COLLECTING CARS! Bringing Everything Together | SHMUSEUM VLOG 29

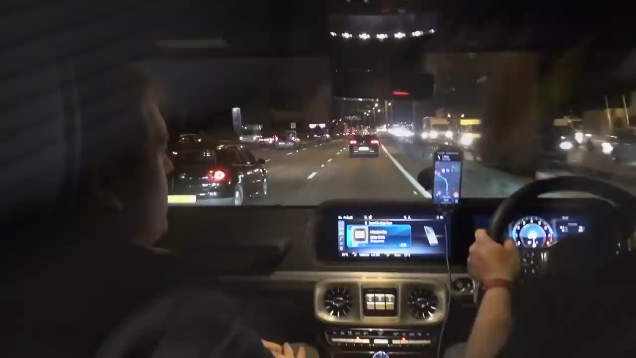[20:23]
We're cruising. Do people know where we're going yet? I might have mentioned earlier that we will be dropping you to the airport for a surprise special trip, shall we say? A surprise special trip is accurate. So they don't know where we're going, or where you're going. They know we're taking you to an airport, and you're flying. And more importantly, this.
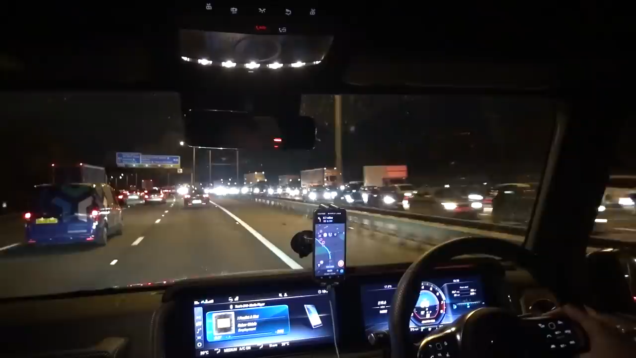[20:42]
We're already like three or four miles past the start of a traffic jam on the other side. Yeah, we might have a long journey home, Tom. Oh, look, we're actually exiting in half a mile. We're exiting in half a mile. We are. This isn't going to go well on the way home. I'm sorry, guys. This is going to take us a considerable amount of time to get back, which is not good, because as we mentioned earlier on, we do have the first of our guest cars arriving this evening, which is very, very special. I'm a bit jealous. Yeah, you're not going to be there to take delivery of that. But do you know what, Tom?